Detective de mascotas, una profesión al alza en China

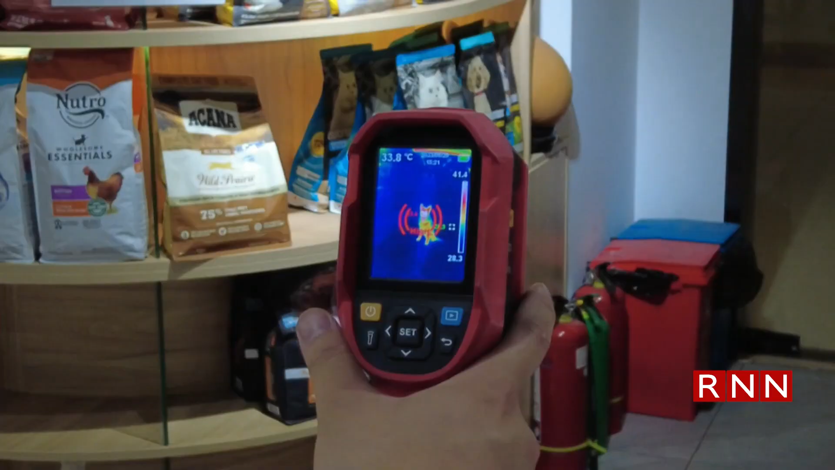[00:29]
On screen: spot 33.8°C
detectores de calor, cuerdas de escalada o poleas, entre otras herramientas.